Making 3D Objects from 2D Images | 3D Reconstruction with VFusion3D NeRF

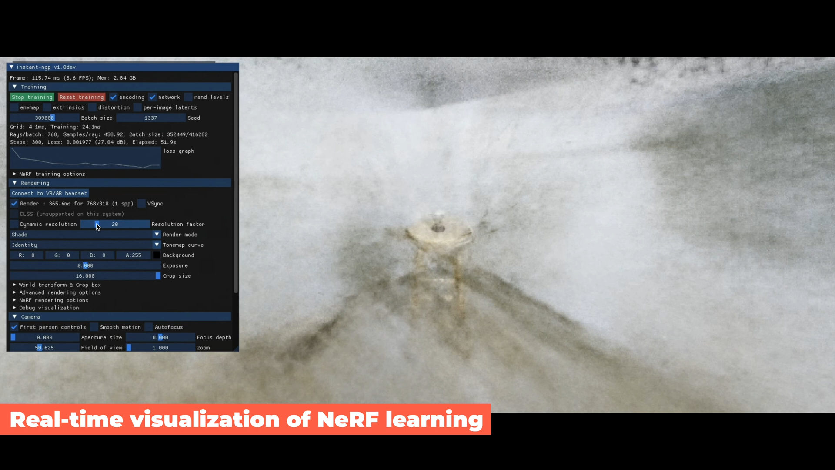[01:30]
During the training, NERF tries to predict the colors and densities, and it's trained to minimize the difference between these predictions and the real colors from the photos we took.
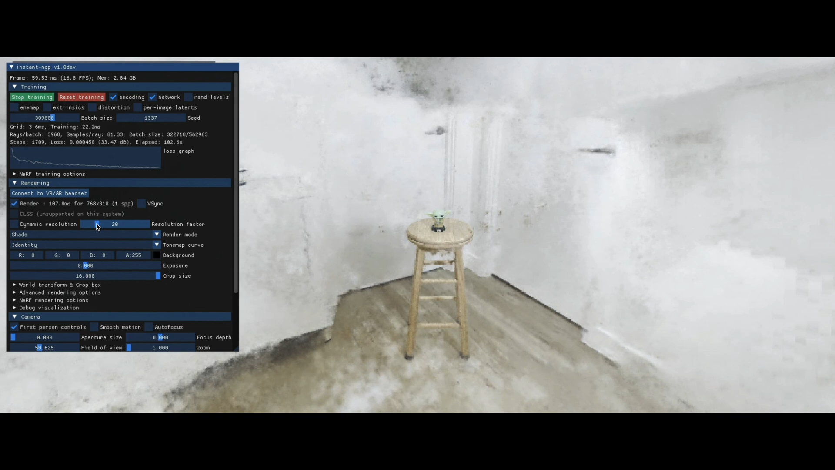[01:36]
And as you can see here, it eventually learned to represent the scene quite well.